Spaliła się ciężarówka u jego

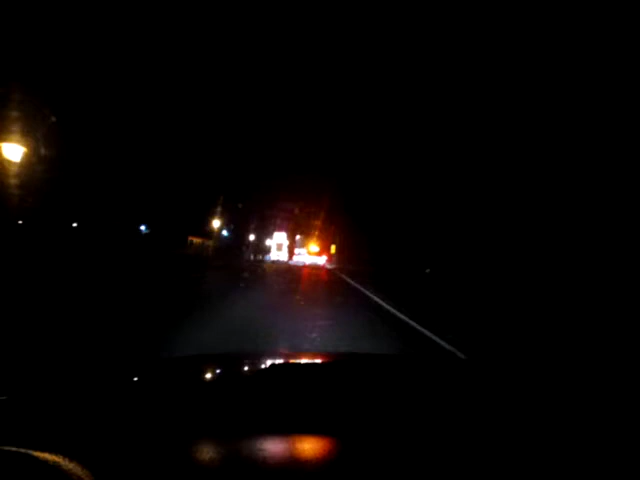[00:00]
Opowiem wam teraz taką historyjkę, bo się nudzę Jadę za tym ciągnikiem I opowiem wam coś Historie z ostatniego czasu Od pewnego człowieka, którego imienia nie mogę powiedzieć, bo jest RODO Powiem wam tak On jechał takim dużym
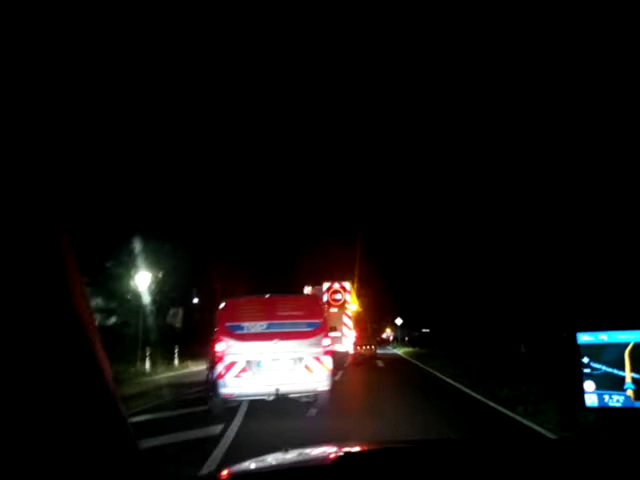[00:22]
samochodem ciężarowym Czyli ciągnik z naczepą Tak zwany TIR I nagle patrzy, a tam się coś dymi I się zatrzymał się I patrzy,
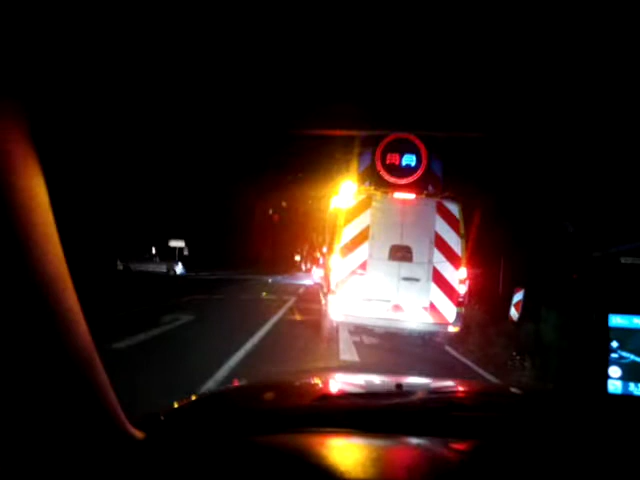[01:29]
ogień był u jego Znowu opona zaczęła się kopcić I taka historia była, że ten chłop wyleciałby w powietrze Jakby wiózł jakieś materiały wybuchowe Typu benzyna, spirytus, dezodoranty i tak dalej Ale on nie wiózł takich rzeczy Tylko wiózł pręty metalowe I te pręty się nie spalili Jak jest tutaj, widzicie, koło, nie?
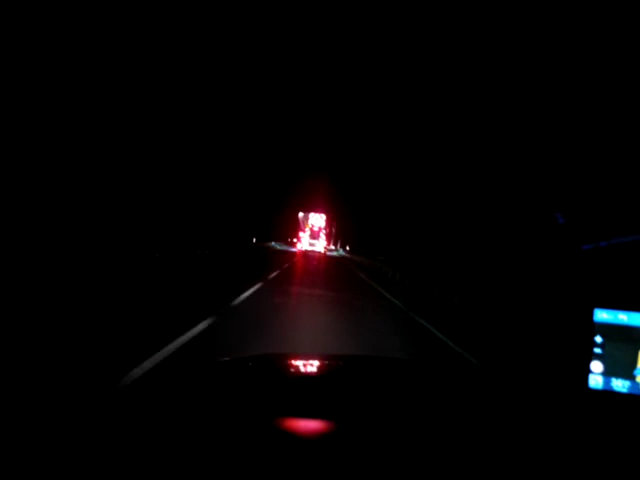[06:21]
Tam nie musi ogień wejść Wystarczy Że tam temperatura Odpowiednia dojdzie I to To wszystko Idzie do bozi Wtedy Prawda No a ja dalej Muszę za tym jechać Już Czwarty film robię Bo Jadę za tym Już 60 kilometrów I nie ma końca Nie ma Nie ma Nie ma widoków Ale ja wiem gdzie on skręci On skręci później na prawo Bo ja wiem Bo tam dalej Nie może jechać Bo tam dalej jest 7,5 tony I on w ogóle By nie przejechał Dlatego on tam w prawo pojedzie